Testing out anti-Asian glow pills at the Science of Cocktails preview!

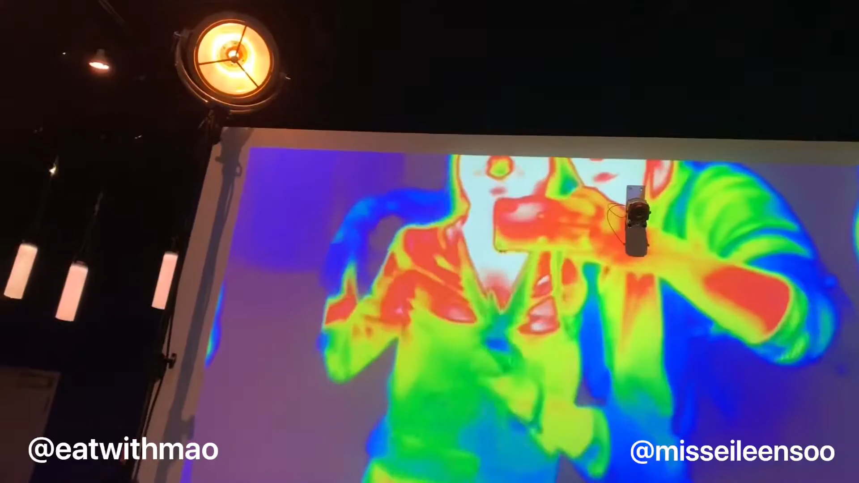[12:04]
Hope, hope, hope, hope, hope, hope. Look how blue my hands are.
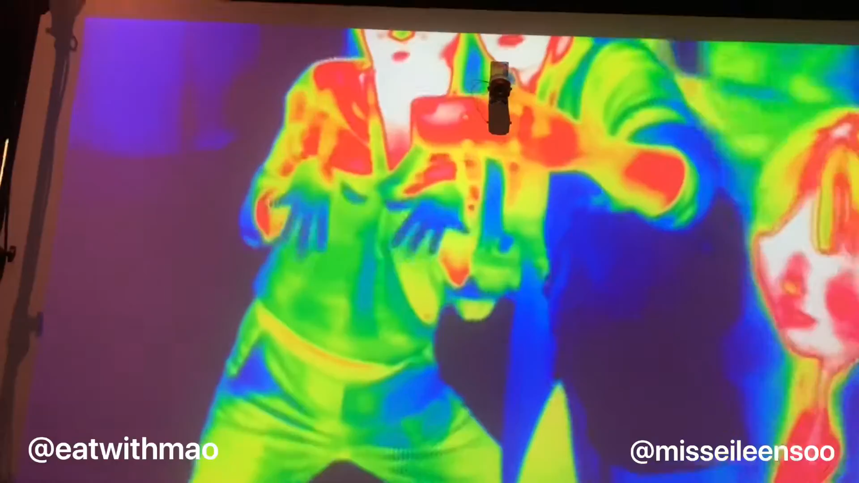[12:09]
I'm blue, ba ba dee ba dee da, ba ba ba ba ba ba. My boobs.
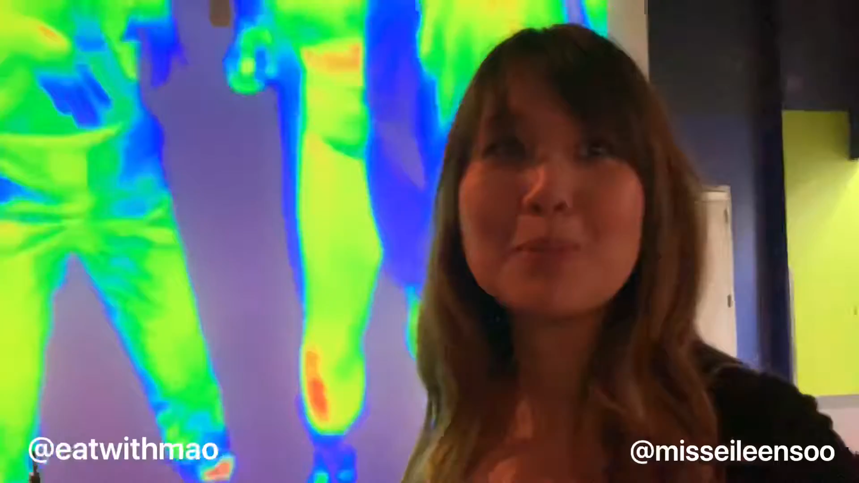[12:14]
My boobs are like red. Yes. Yeah, they're warmer. Oh, thank you. Sorry.
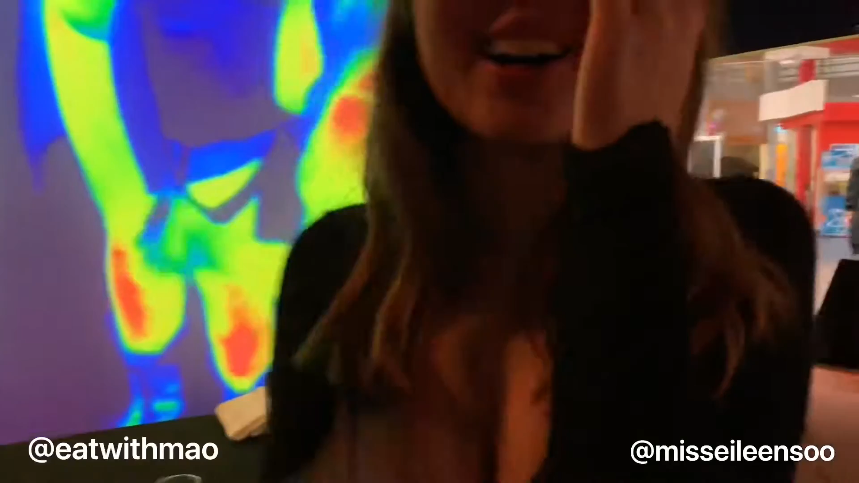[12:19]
Her boobs are red. Her boobs are red. Her boobs are red. They're very red. My crotch is red.
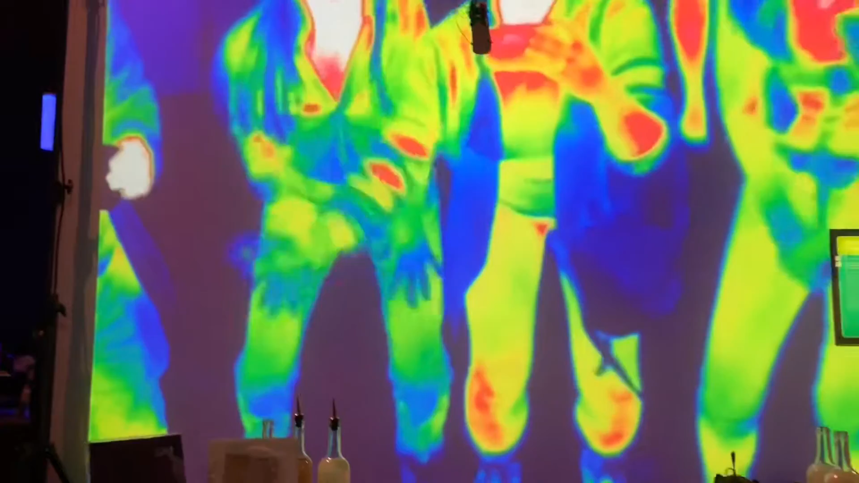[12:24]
Okay Andrew, let's see. Is your crotch red? Why isn't my crotch red? Your knee is red. Oh wait.
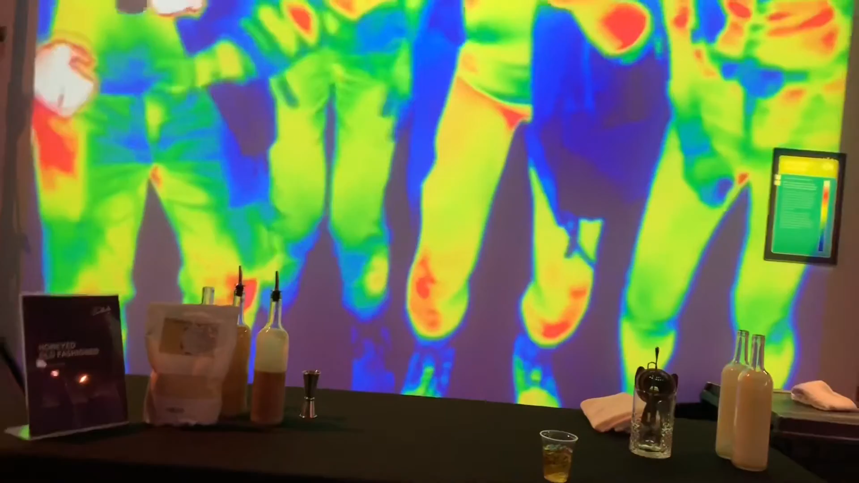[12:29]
That hip is red. I don't know. They're like, look at this. Why is my face red? It's just...
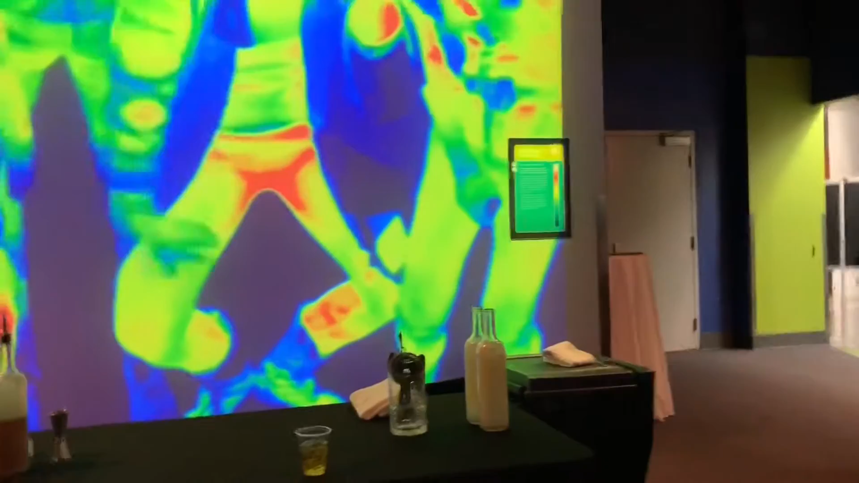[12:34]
Why is my face red? It's just... Why is my face red? Our faces are all red.
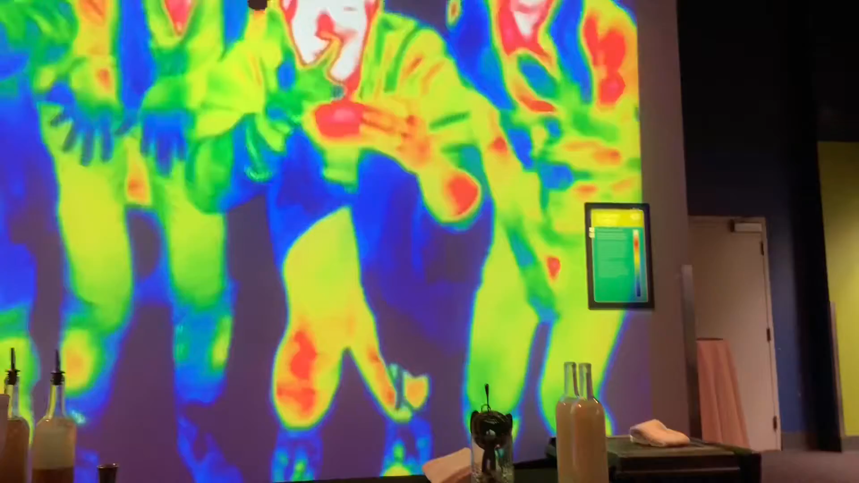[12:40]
Andrew, what's your face? Is your face red? Oh, you look so good, Andrew.
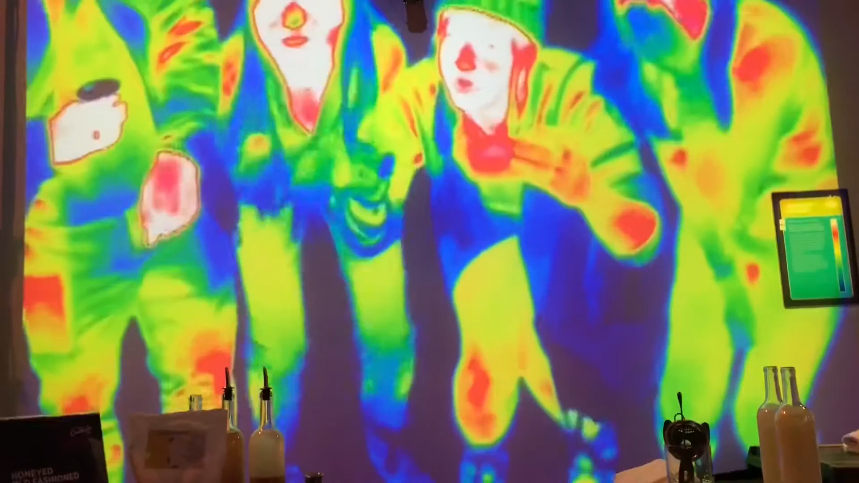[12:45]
You look the best. Look at him. Joyce is wearing two layers of pants.
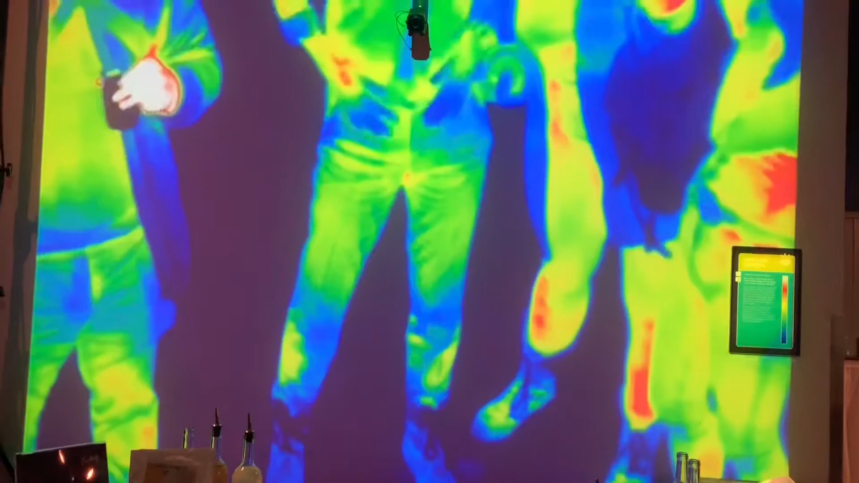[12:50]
If we move one layer of pants. I was concerned that my crotch isn't red.
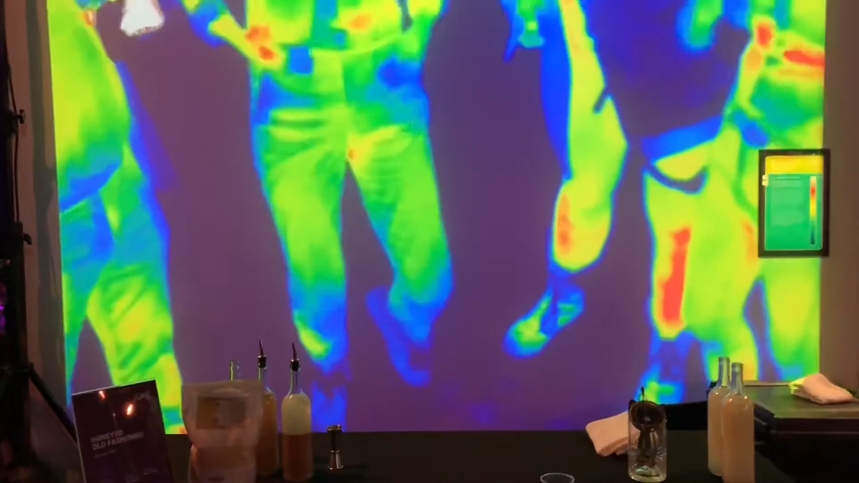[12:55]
Some time has elapsed. I am two drinks in four ounces. A little rosier.